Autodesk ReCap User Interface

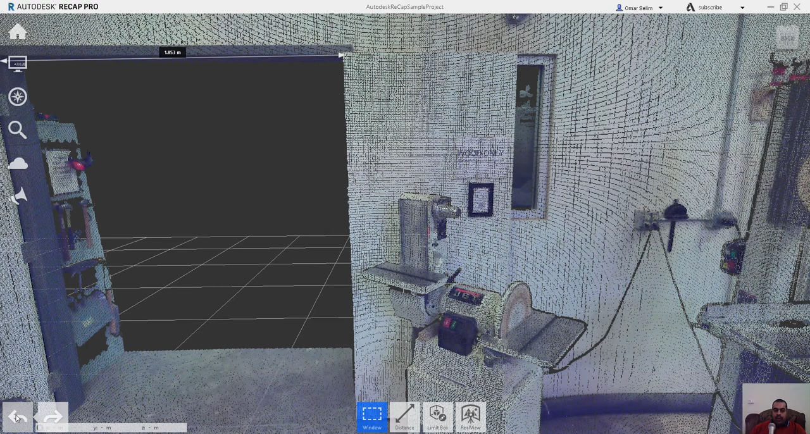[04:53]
عايز شو حاجة في سري دي عايز شوف يعني يديني بعض الادوات اللي انا ابدأ اتفرج على المشروع واشوف المشروع. هنبدأ نتعرف عليها كلها بتفصيل زي ما انت عايز. طبعا? ممكن نقولي بقى انا عايز اتراجع عن نحاية اللي عملتها. وممكن هتلاقي هنا المكعب الشهير اعساس ان انت تسوف كل حاجة في المشروع.
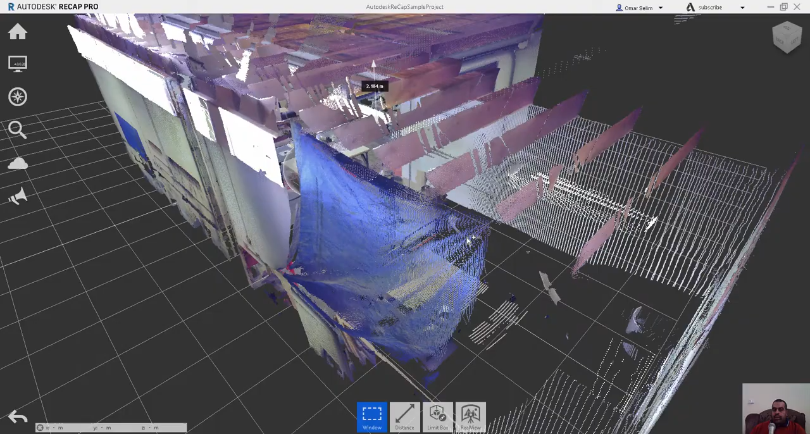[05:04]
تمام? دي بعض النقط اللي اتاخدت من برا. تمام? انما اتشوف لكل مفهود النقط جوه المبنى دوت.
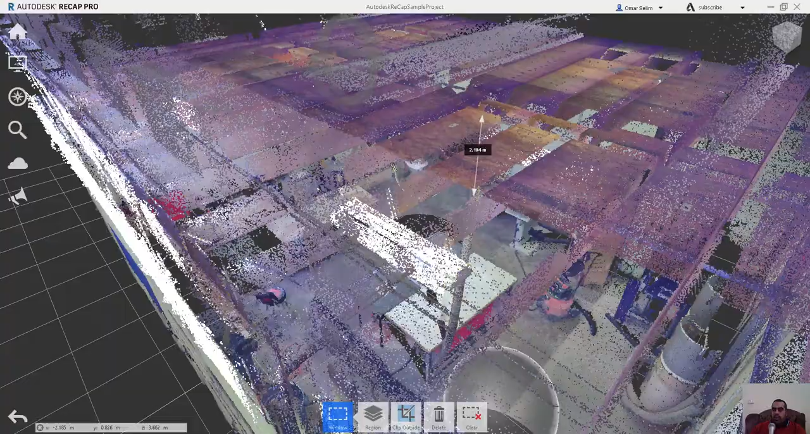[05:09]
دي عم طريق البطرة اكتب تحصل جوه المبنى. اهو.
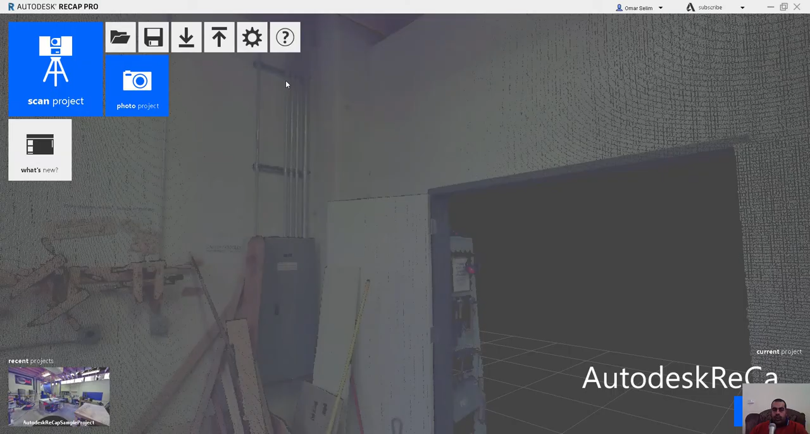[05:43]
اقول له انا عايز ارجع لواحة الاسية خالص.
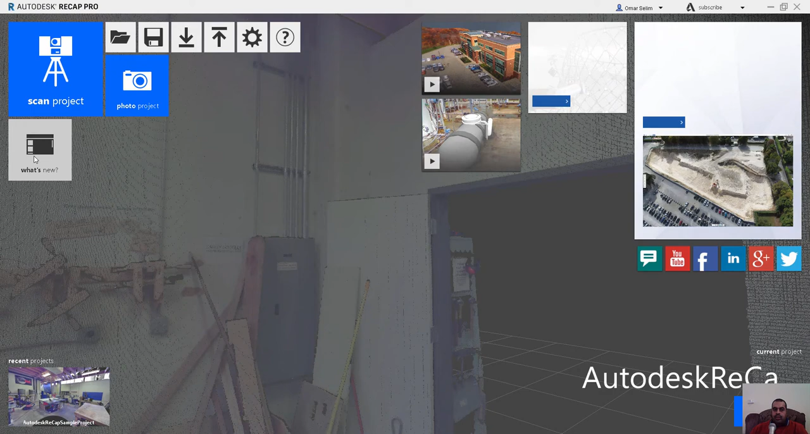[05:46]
ولو عايز ازر اول شاشكة بتظهر لك اللي هو اوصي ليه فتكده تبقى انت رجعت للواجهة الرأسية خالص. تمام?